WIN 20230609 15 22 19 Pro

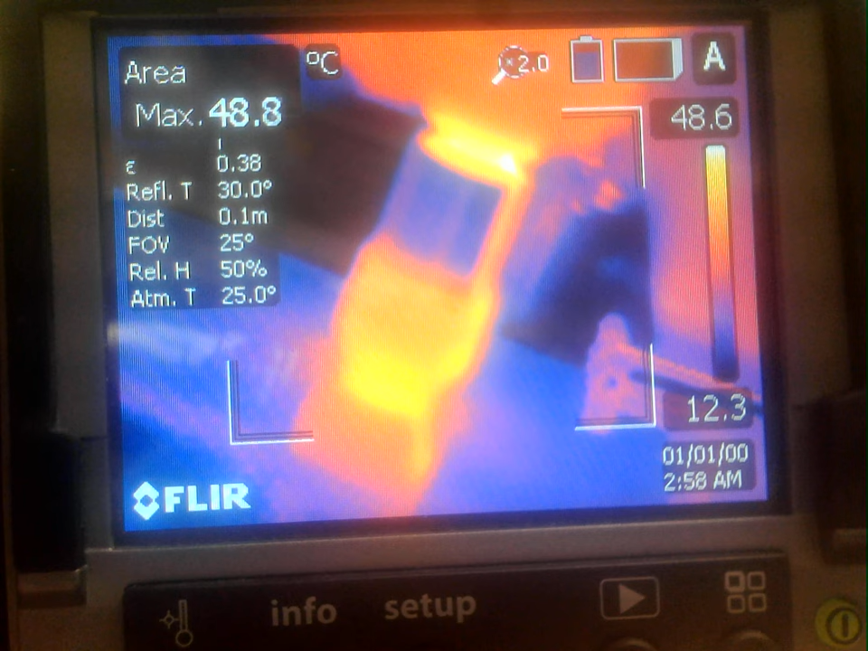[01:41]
On screen: max 48.8°C, scale top 48.6°C, scale bottom 12.3°C
All right, let's go. It's thick But it appears to be discontinuous